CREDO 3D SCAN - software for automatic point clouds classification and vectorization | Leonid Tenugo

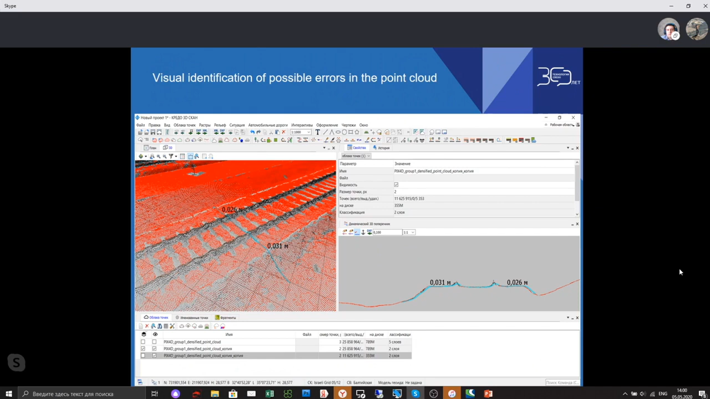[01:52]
interface, and representation of point clouds is the main issue of this software, the main advantage of this software is the representation of point clouds from different kind of view. В программе удобно, да, удобно выделять из облака точек элементы рельефа. And this software has another one advantage is
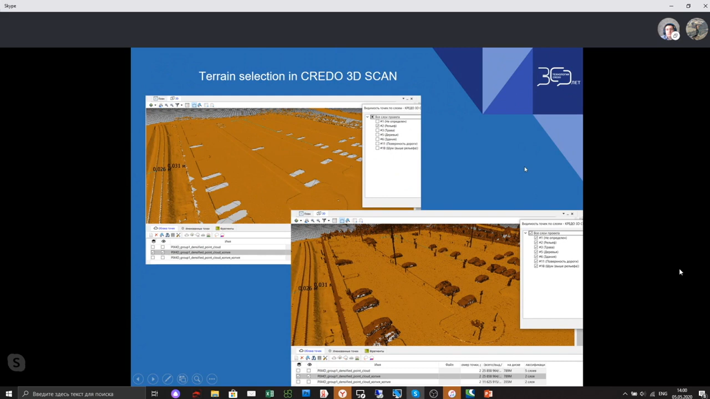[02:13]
automatic terrain classification, and you can easily remove any objects from the terrain. And here is an example of such work. Также по выделенным рельефам создать матрицу высот, либо D-модель. Удобно для And работы. After terrain extraction, you can create digital terrain model or digital elevation model.
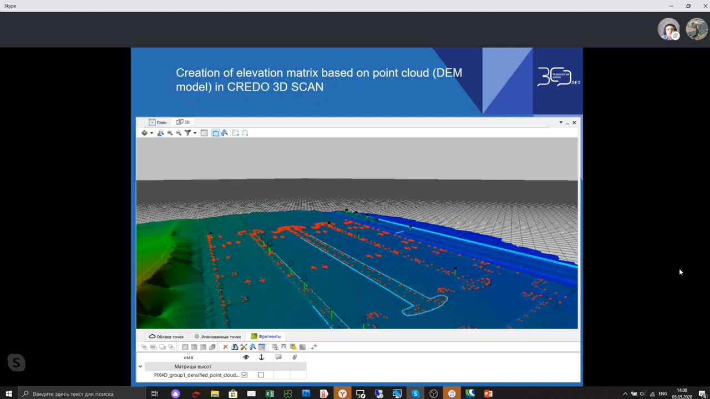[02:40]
После этого в программе возможно по облаку точек распознавать линейные объекты.
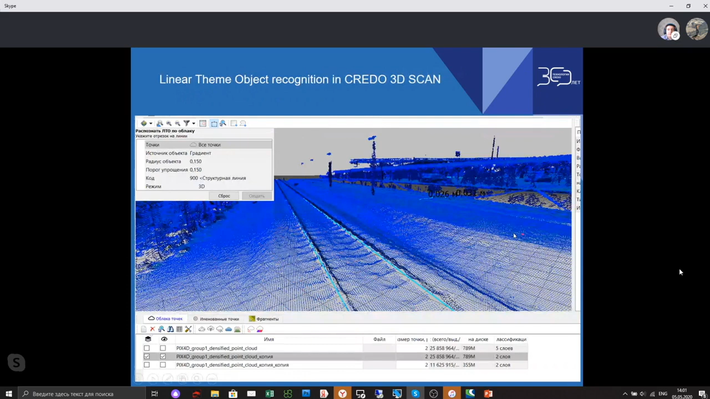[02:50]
And after that, you can classify linear objects such as railways or electricity lines, some road signs.
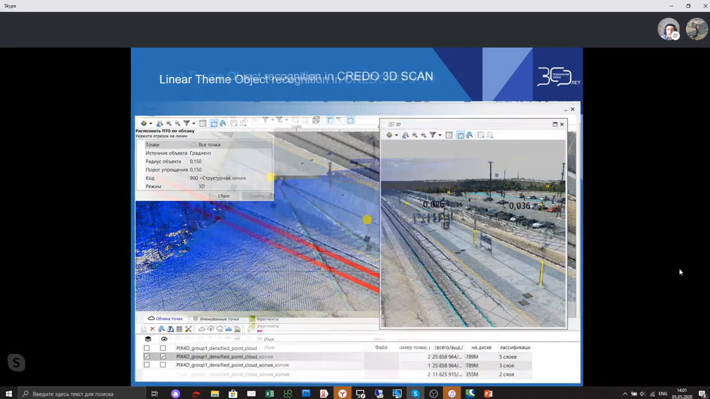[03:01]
В том числе, кроме линейных, точечные объекты. And as well as the point objects, such as and you may create automatic point creation of points, such as electricity poles and other road signs. Ну, с одновременной визуализацией как в плане, так и в 3D. And you can visualize,
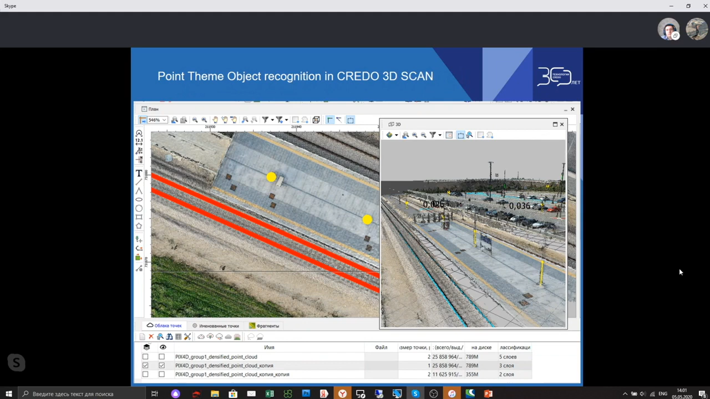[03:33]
you may look at the screen and see how it looks like from above and from an oblique view. Ну, дополнительно сюда можно загружать точки инструментальной съемки, и это визуально тоже видно в 3D и динамическим 3D в разрезе. And additionally, you can import survey points, and you can look at survey points in a 3D view or in a backside view from any angle.
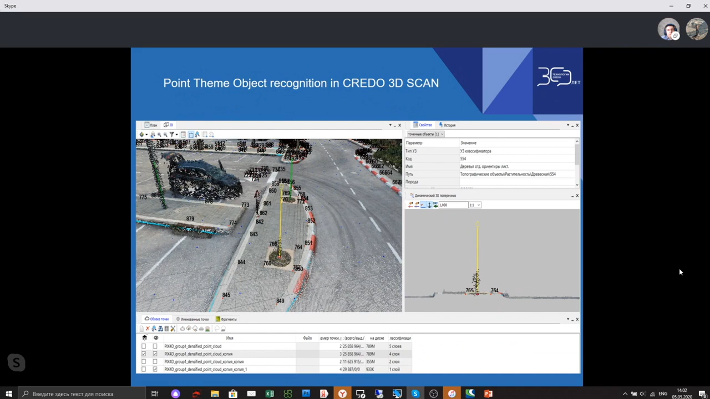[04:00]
Ну, в дальнейшем, не в дальнейшем, а возможно предоставление автоматическое распознавание, ну, любых элементов рельефа, можно And так it is говорить.
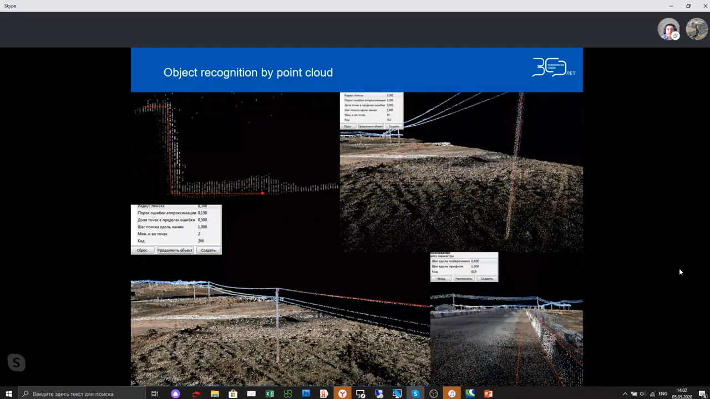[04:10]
possible to digitize, to recognize any
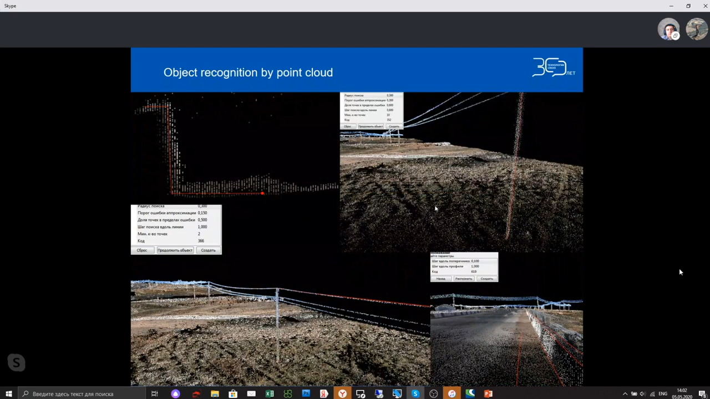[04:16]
type of terrain objects. Что еще можно сказать, что программа работает с большими объемами данных,
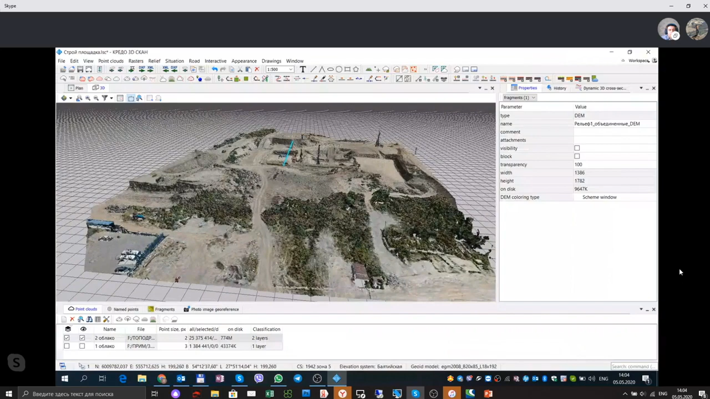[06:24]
Topadron equipment from Mavic 2 Pro, and it is part of it's a part of construction site. Да, то есть загружено облако точек представленной компанией Topadron. Дополнительно в программу And they upload points from Mavic 2 Pro. Mm-hmm. Программа может быть не только русифицирована, но на английском языке есть представление, на украинском и на русском представлено.
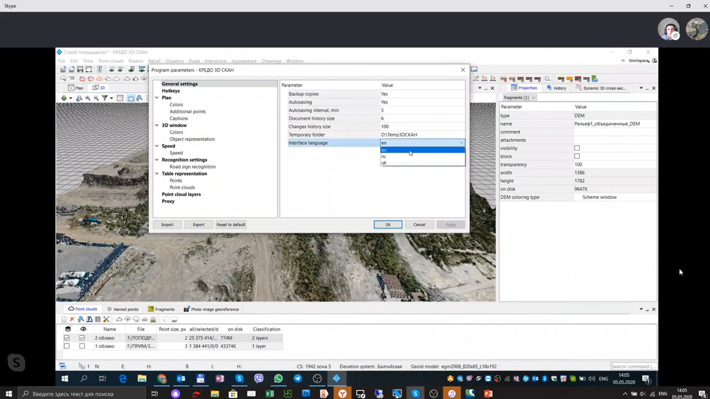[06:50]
Yes, and it supports English, Russian and Ukrainian language. Значит, в программу возможно импортировать, кроме облака точек, растровые изображения. It is possible to import point clouds or raster datasets. Матриц высот D-моделей. Digital elevation models. Форматов данных, форматах DXF, DVG, CAD data from different type of formats, ArcGIS formats and XML formats.